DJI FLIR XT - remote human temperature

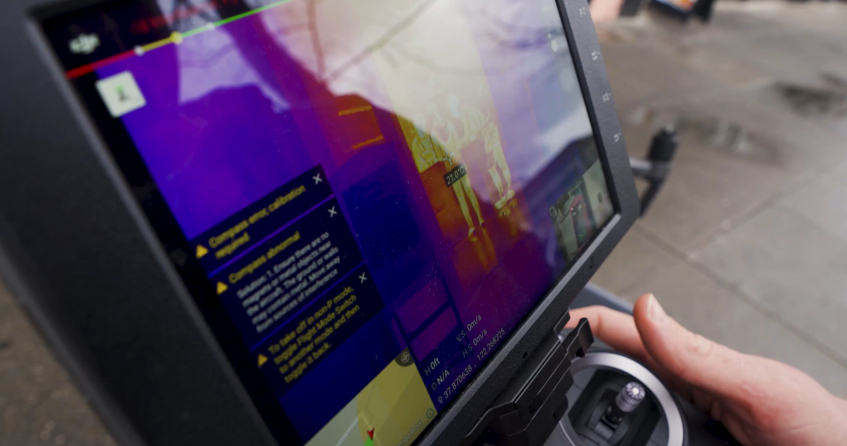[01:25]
I just saw their faces Hold on 29
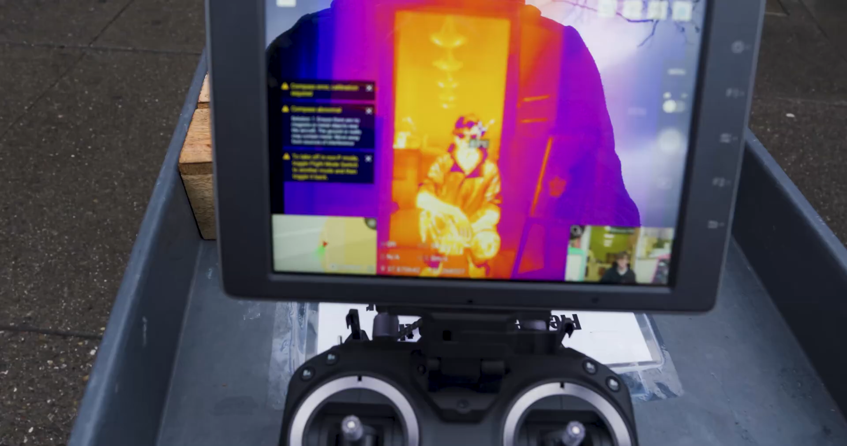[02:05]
Um Move up a little bit
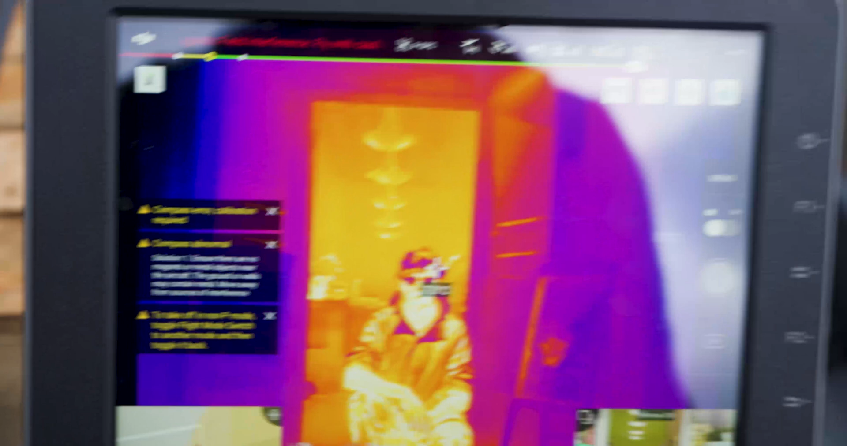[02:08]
There you go Okay, we're right on it So 18,
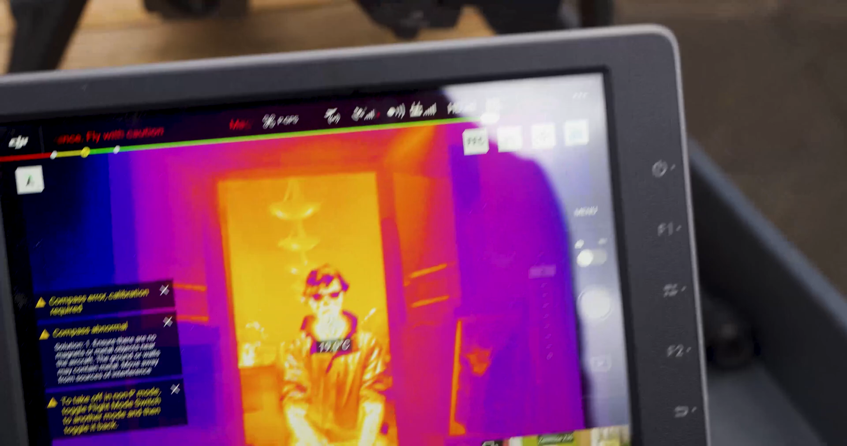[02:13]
19, 20 19 and 20 is normal Yeah,
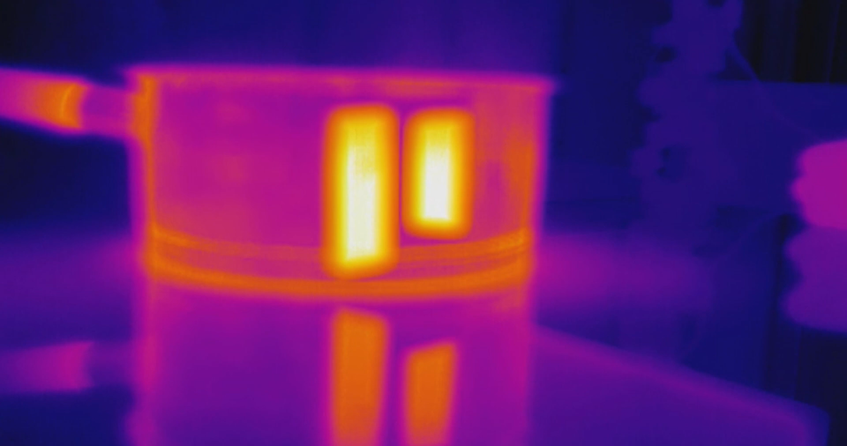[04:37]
All right now that we've put that tape on there We quickly see how